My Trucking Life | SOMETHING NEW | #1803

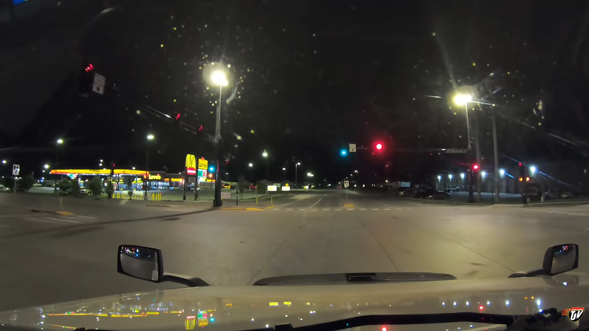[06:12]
Make our way out of Fargo, North Dakota here Just grab some fuel Probably gonna go to Rothesay, Minnesota again Where I seem to make it to
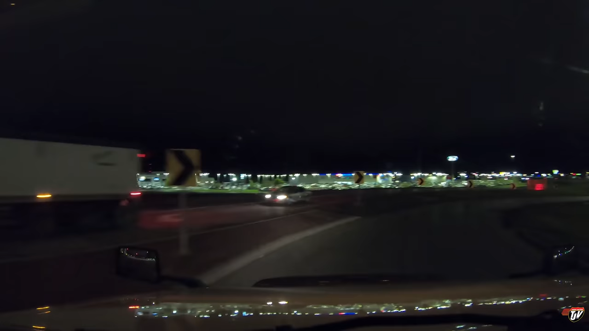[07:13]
I've got to go at least to there Then it'll be almost a full day of driving to get to our customers.
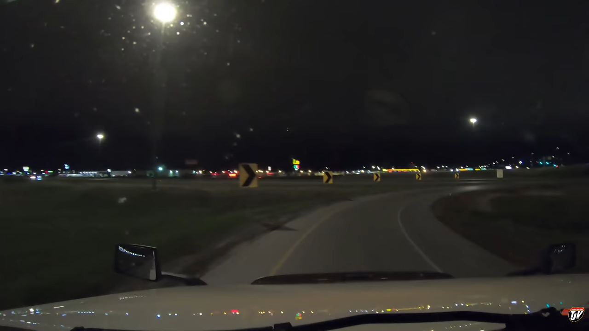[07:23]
I'm just hoping they're gonna unload Later into the afternoon. I gave them a call and they said they were open a full work day, which I was assuming What's this guy doing? Can I do it? Will you turn them over? All right. Thanks, bud When people say that they're there for the full work day, I'm assuming they're there till at least four But you know what? Sometimes I forget or I often forget to double-check because some people's work day is literally till 1 30 in the afternoon
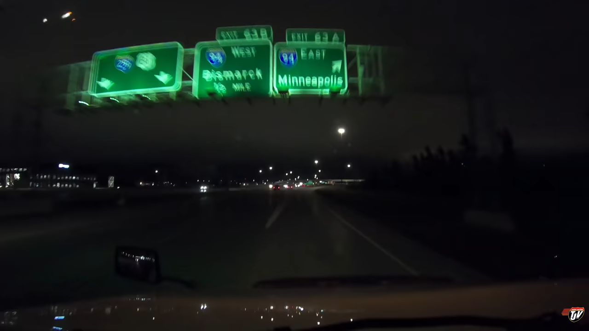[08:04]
You missed me? Meander our way on to interstate 94 eastbound We came from ahead of us there. I went underneath this intersection before to grab fuel at the flying jay, which was one block south Just turning back east on to interstate 94 You know the weather is still not too bad. It's a little chilly at night now already, but that's just being compared to summertime And apparently this week is supposed to be really warm
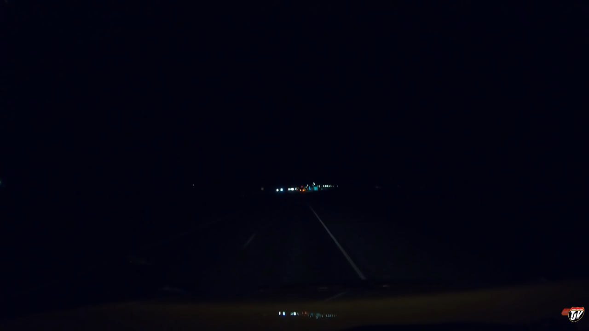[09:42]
And out of the darkness She comes forth Let's see what they want We are pretty heavy, but we're not overweight So let's see we're gonna drive over these preliminary scales at 30 miles per hour Just under 50 kilometers an hour Don't hit the brakes while you're going over these scales or it'll mess up your overall weights And then they'll definitely want to see you just sort of coast over them That guy just turned on his high beams over there.
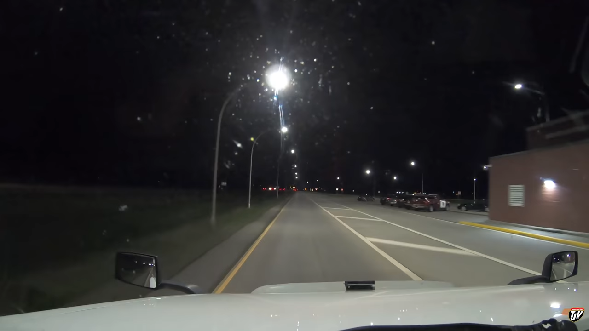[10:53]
Okay, one two three four Highway patrol vehicles there Thanks, I wonder how often they have to chase a truck, you know like a truck that blew the scale owner often that happens What if that happens every day Or if it's like a very rare thing Guess we'll never know Never had to chase me before That's all that matters So we did only end up making it to rothsay here i'm tired i'm gonna go to bed